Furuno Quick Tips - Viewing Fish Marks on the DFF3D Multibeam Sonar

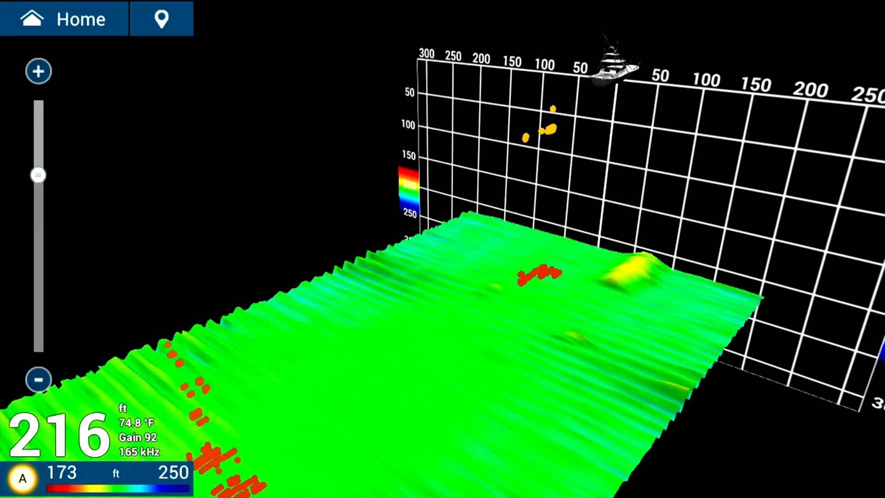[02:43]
On screen: depth 216 ft, water 74.8°F
This will be another quick tip on how to use your DFF 3D historical perspective and what fish marks will look like for you.